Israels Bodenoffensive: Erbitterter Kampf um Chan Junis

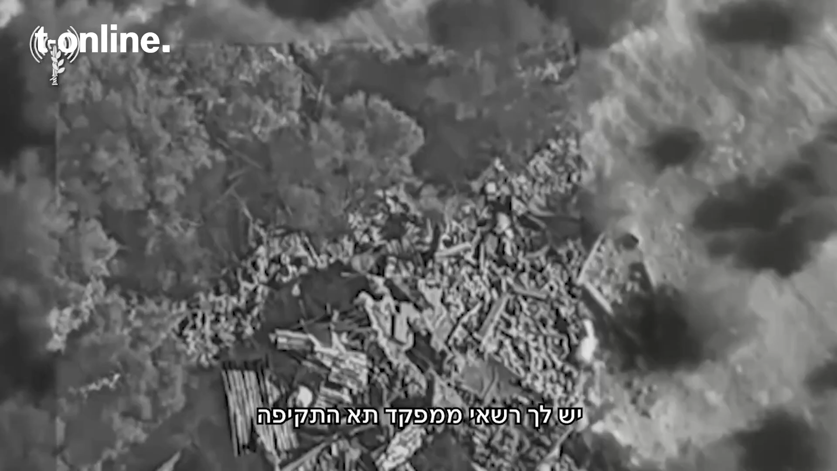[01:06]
Diese Aufnahmen zeigen laut israelischen Angaben einen Drohnenangriff auf Hamas-Terroristen,
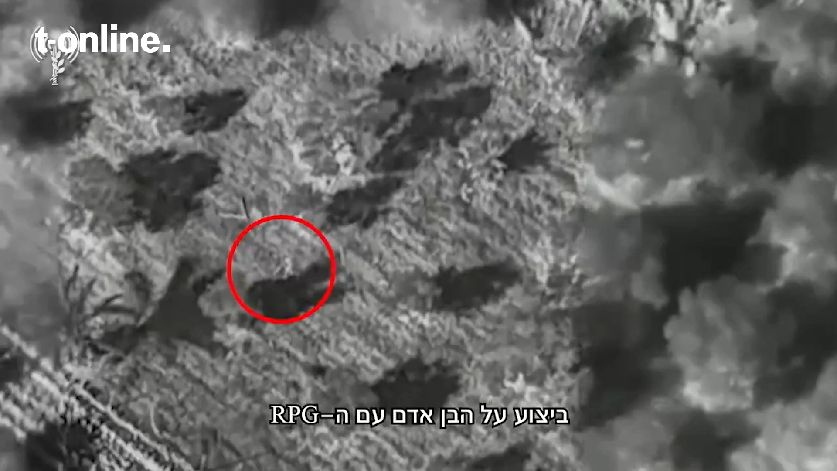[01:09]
die gerade einen Tunnel unter einem eingestürzten Gebäude verlassen.
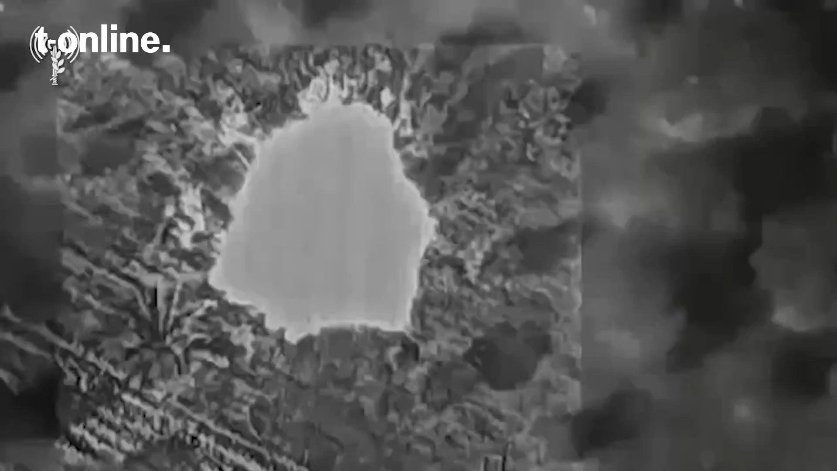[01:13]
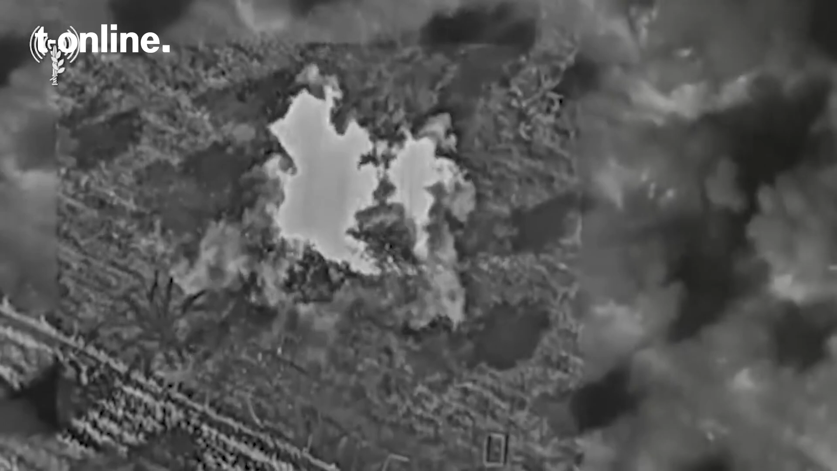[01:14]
Einer soll einen Raketenwerfer getragen haben.